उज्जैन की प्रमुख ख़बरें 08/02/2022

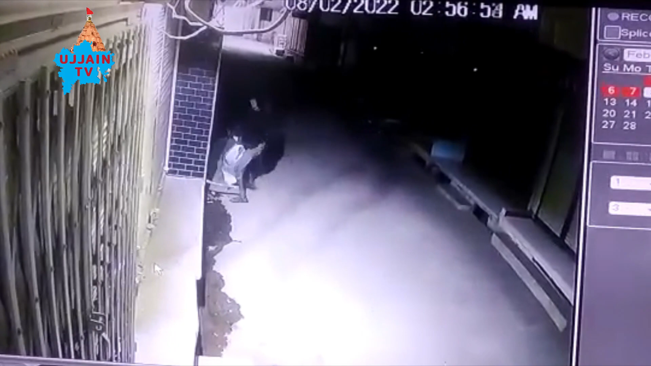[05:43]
दुकान से 25 से 30 ग्राम सोना और 5 किलो चांदी उडा ली महीं CCTV केमरे की
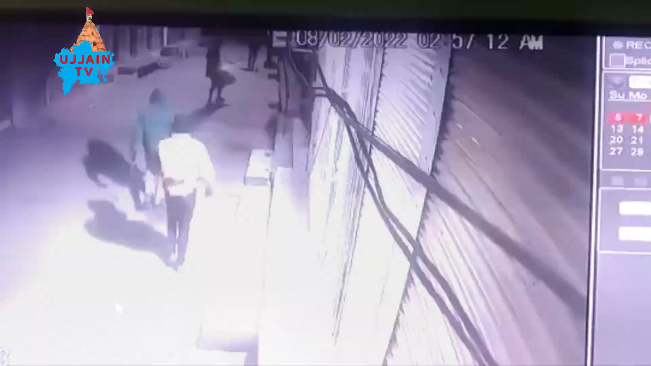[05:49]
फुटेज में चोरों के बुलंद होंसले देखे जा सकते हैं चोरी की घटना में पुलिस द्वारा
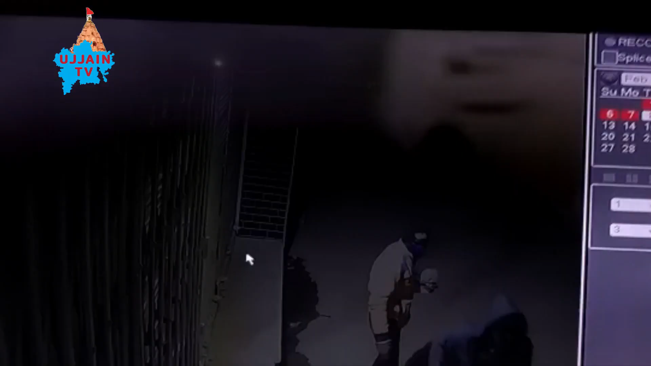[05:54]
उचित कारिवाही ना करने की बाद भी सामने आ रही है लकडी